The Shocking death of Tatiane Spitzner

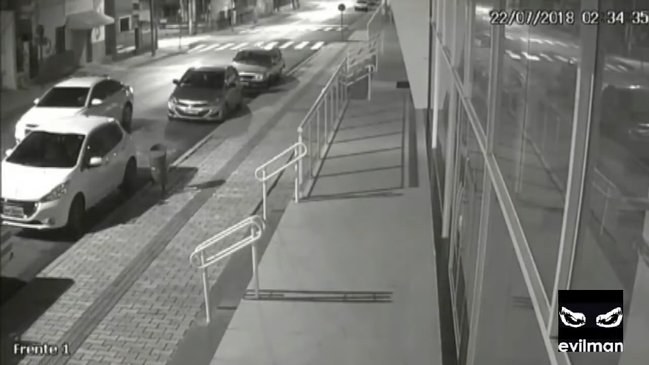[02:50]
The car stops in front of the building and the physical aggression starts while the couple is still inside the vehicle.
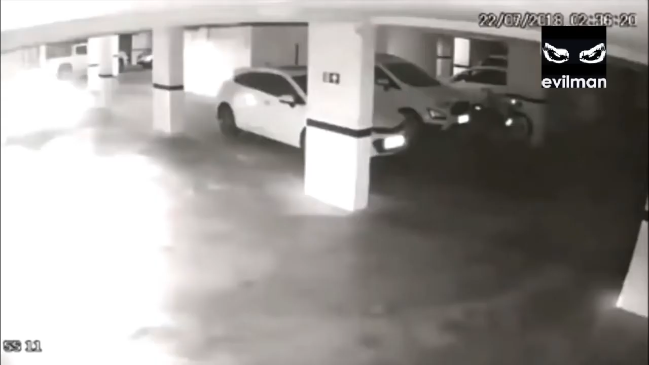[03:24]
At 2.36 AM, Luis Felipe drives the car inside the underground park of the building. He stops the car, pulls Tatiana out of the vehicle, and proceeds to assault her again.
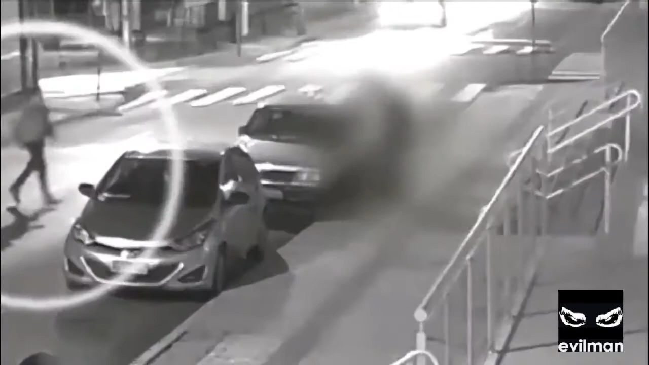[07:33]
The neighbor then crosses the street and comes near to see what happened. He sees the corpse on the pavement and Luis Felipe next to it. He runs back to his house to pick up the phone to call for help.
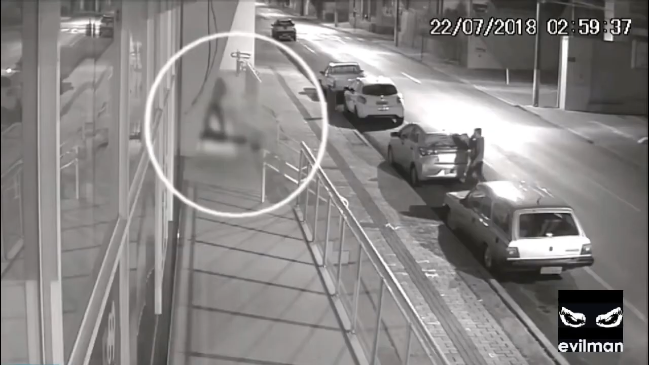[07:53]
The neighbor returns with the mobile phone, and while he's calling the emergency number, he sees Luis Felipe carrying the corpse inside the building. The blood of the victim is visible on his shirt.
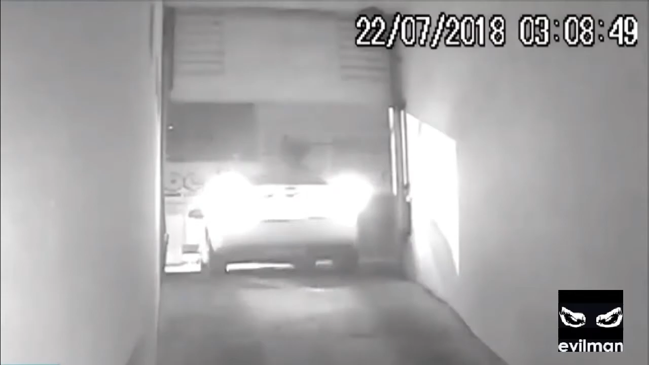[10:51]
The security footage also shows Luis Felipe fleeing the scene. At the moment the police were inspecting the crime scene, it's possible to see him driving away in the background.